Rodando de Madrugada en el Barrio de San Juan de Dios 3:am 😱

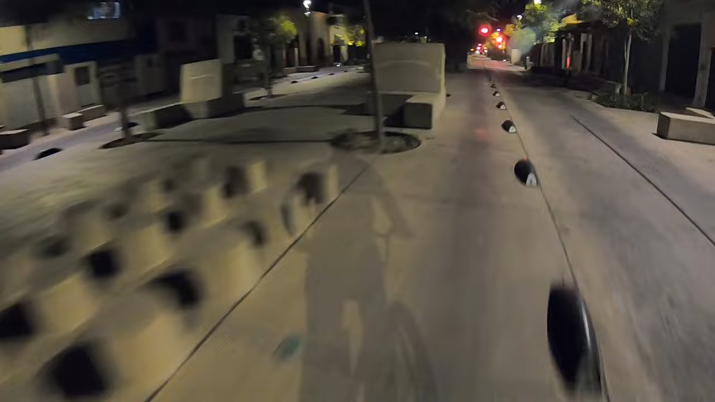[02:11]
A mí también en lo personal me gustó mucho. Siempre es bueno salir a esta hora a pedalear porque la ciudad está sola.
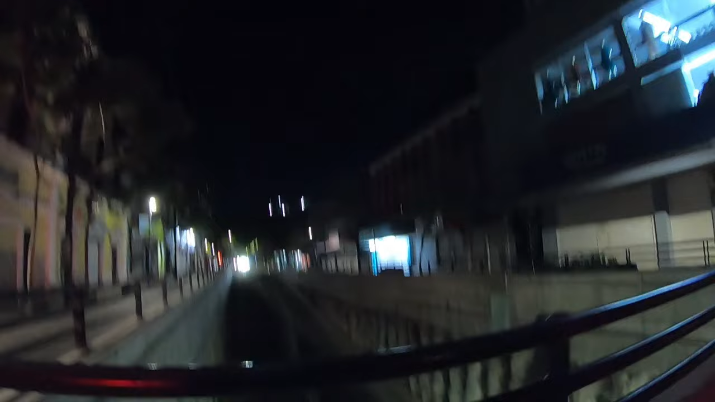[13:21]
Pues bueno, chequen la cantidad de carros que entran. La verdad no sé si voy a tener un chance, banda.